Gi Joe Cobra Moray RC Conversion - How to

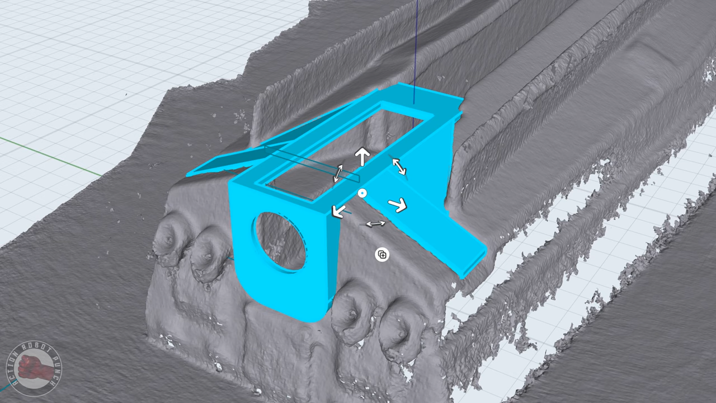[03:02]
So having that scan of the hull was really helpful because I was able to model this kind of structural piece this was designed to
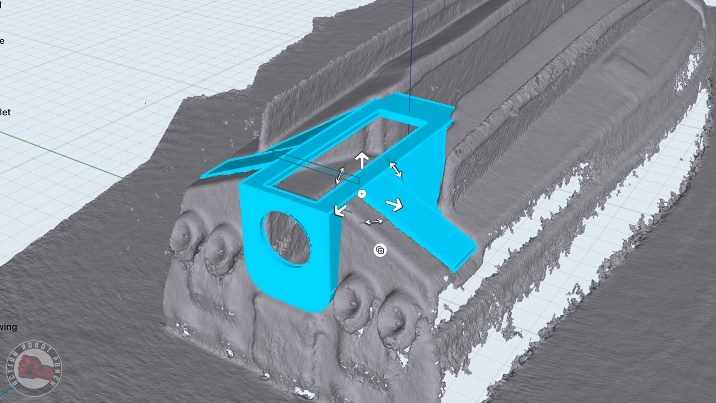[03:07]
hold the uh the motor and allow the water to be sucked in through the inlet in the bottom and then shot out the back through the um the exhaust you know which was that steering part I showed earlier.